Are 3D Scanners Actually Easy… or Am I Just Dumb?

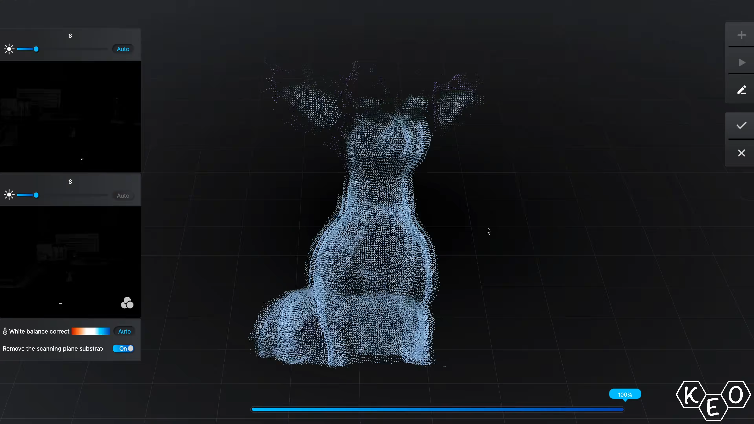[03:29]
But the point I'm trying to arrive at is this scanner's got many of the same drawbacks that a lot of other scanners have, and it's important that we highlight those.
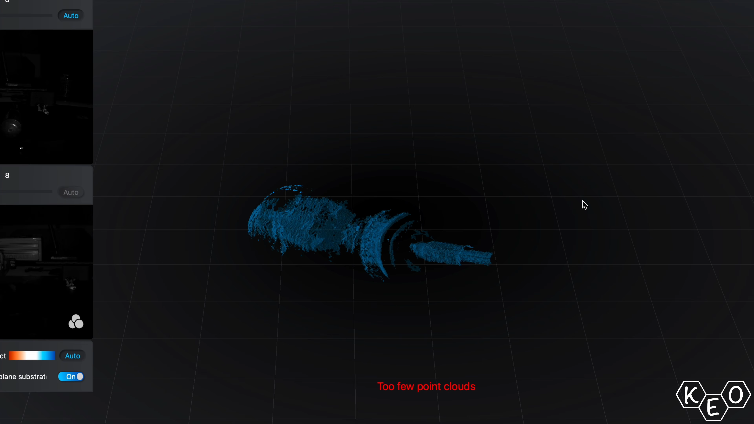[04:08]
Both cases lead to the returned light data being incomplete or unusable for the scan.
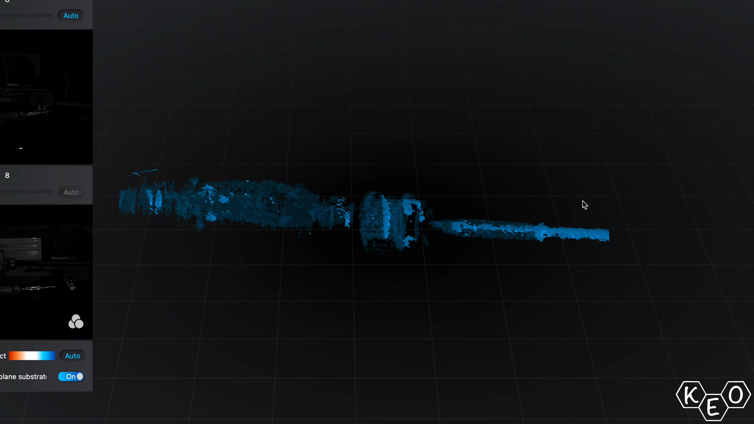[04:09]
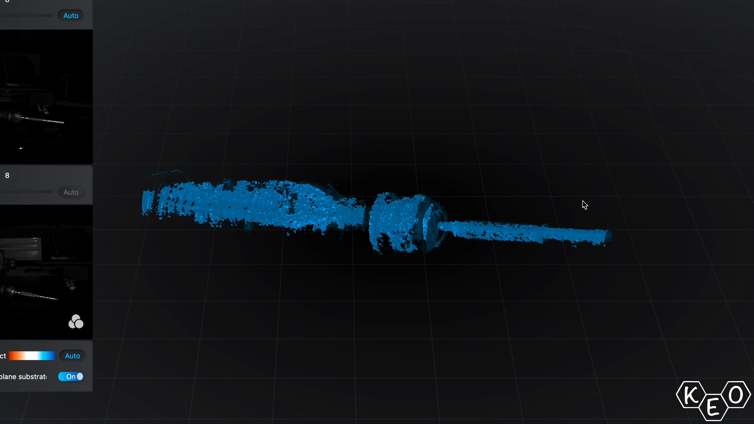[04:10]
So the black background matte thing we were talking about earlier, that becomes especially useful for handheld scanning, probably, due to its color.
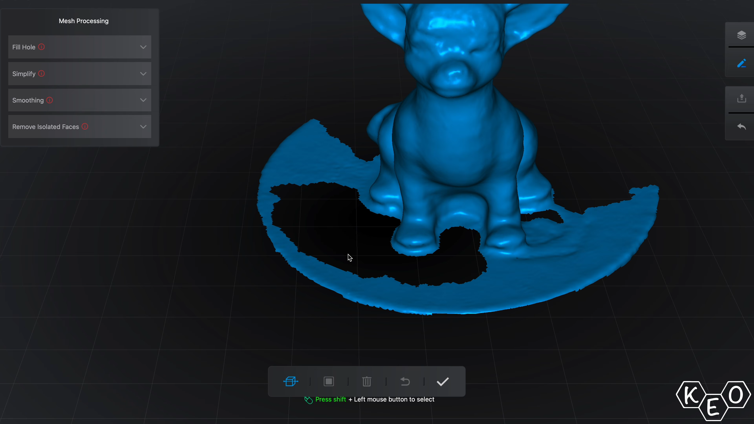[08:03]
From there, the software allows you to clean up the model a bit until you've got a more refined model to export.
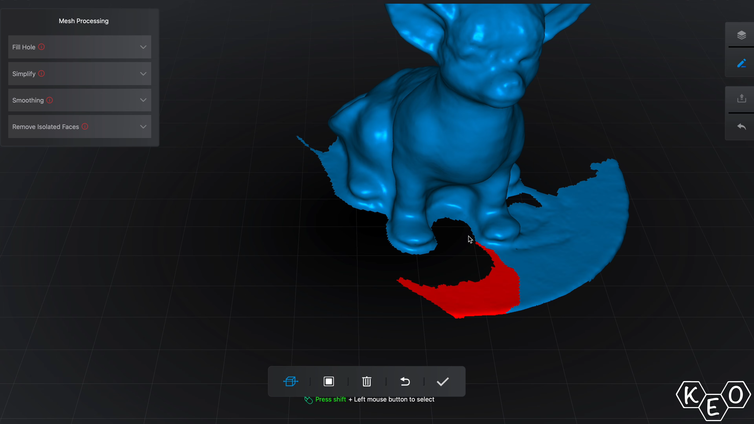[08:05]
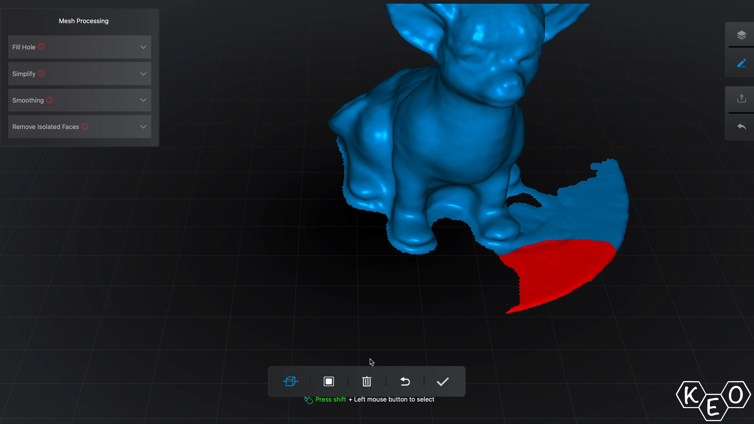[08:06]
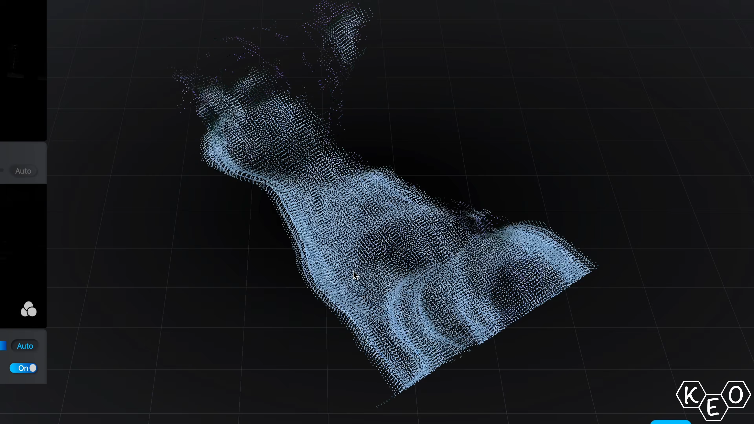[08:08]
One thing I did learn firsthand from scanning this model, though, is how difficult it is to get the dark colors to come through. I read it in the instructions. I just didn't listen. Also, I ended up putting Nacho up on a coin here so the scanner could get all the information on his little feet.
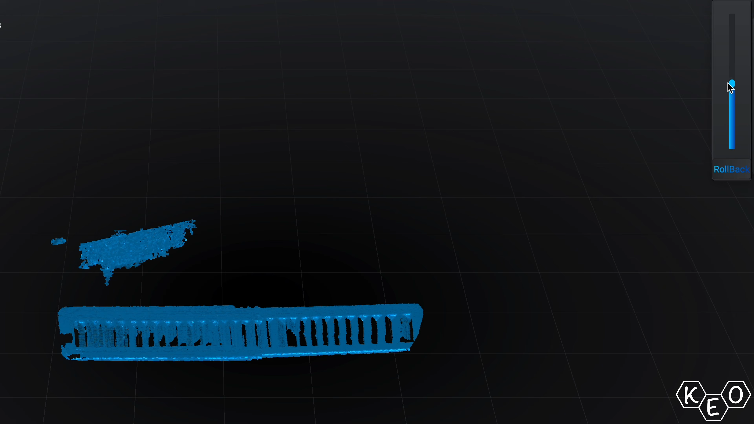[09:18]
This is great reference information for this piece, but it's going to require some modeling after the fact still.
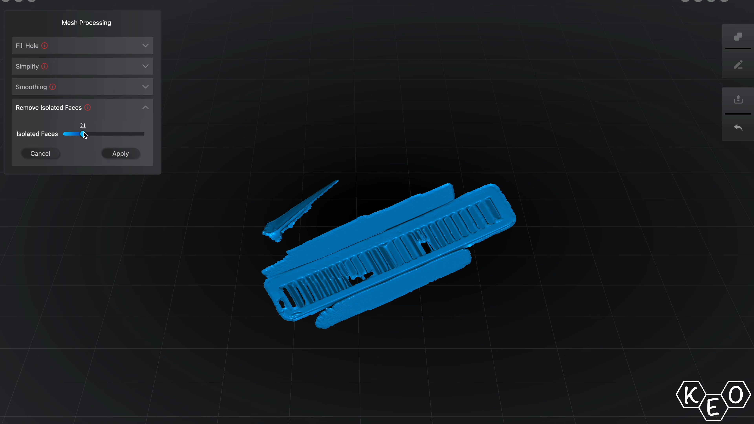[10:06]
But the software suite integrates extremely well with the hardware.